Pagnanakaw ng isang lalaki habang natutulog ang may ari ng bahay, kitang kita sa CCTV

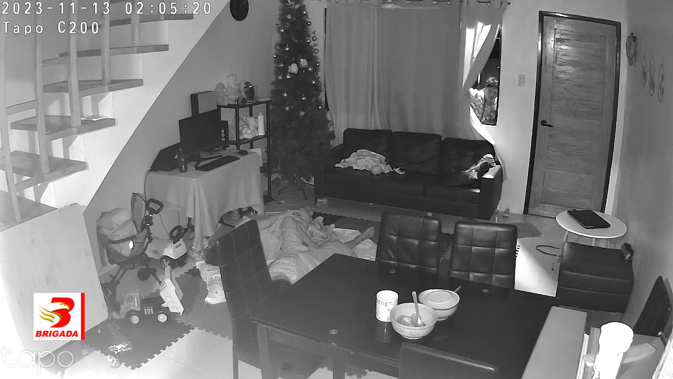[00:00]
Patuloy ang panawagan ngayon ng Liloan Police Station sa mga nakakakilala sa lalaking ito na nahagip ng CCTV sa loob mismo ng bahay na kanyang nilooban sa barangay Kutkut,
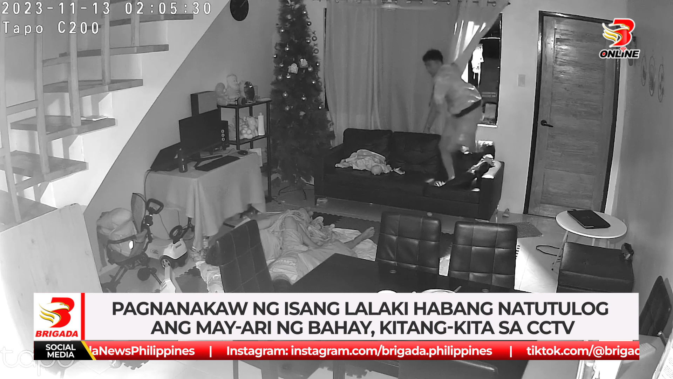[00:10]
Bayan ng Liloan, Cebu na i-report ang kinaroroonan sa kanilang himpilan sa video. Maakikita ang pagsilip ng sospek sa may bintana ng bahay bago pa ito tuluyang umakyat at makapasok sa loob. Nakita at dinampot nito ang isang laptop na nakapatong sa maliit na mesa at inilipat muna niya ito sa sofa na malapit sa bintana na kanyang dinaanana. Pagkatapos ay maingat siyang pumunta sa gilid ng may-aring mahimbing na natutulog sa sahig ng sala at may dinampot na bagay at inilagay na naman niya sa sofa.